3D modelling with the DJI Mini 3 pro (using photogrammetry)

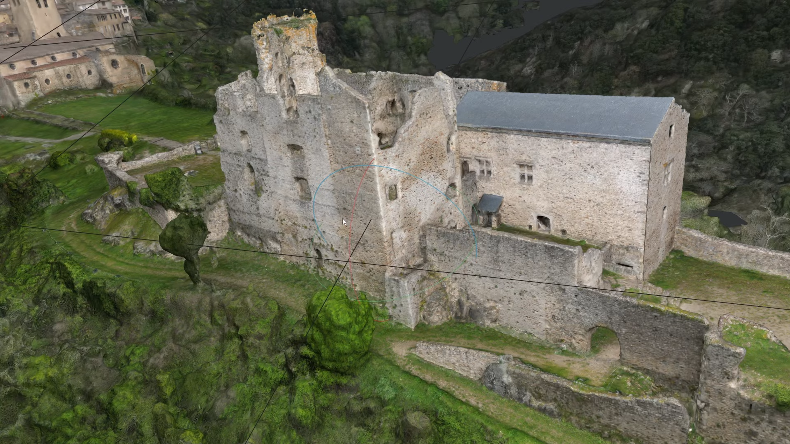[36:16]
The texture, I would say globally, is slightly lower quality. But this might have to do with the fact that this is a single 8K texture. And also you have all the background that has to be fit into the texture. While 3DF Zephyr exported multi texture. I think it's three or four 8K textures.
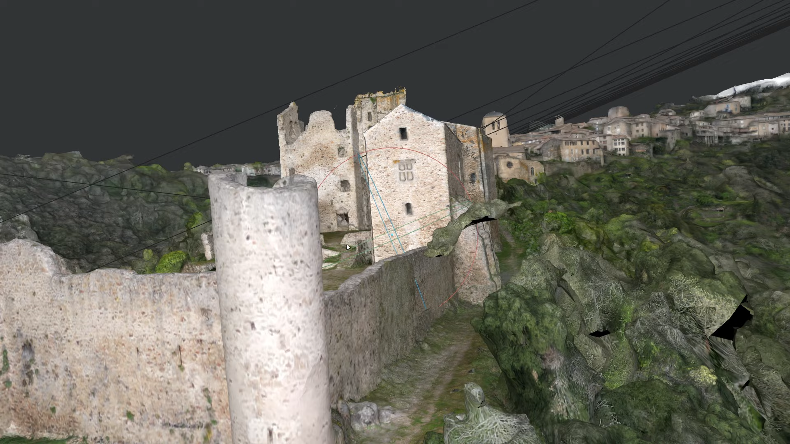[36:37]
So you're obviously going to have a better quality with multiple textures than just one.
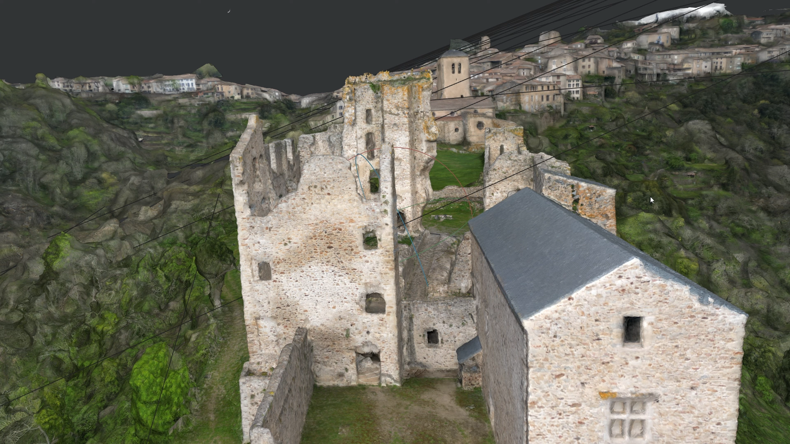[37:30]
But then while tweaking the parameters with 3DF Zephyr I did manage to include all my cameras. It is obviously tunable and you should tune the parameters to get the best result possible. But this is what you get out of the box.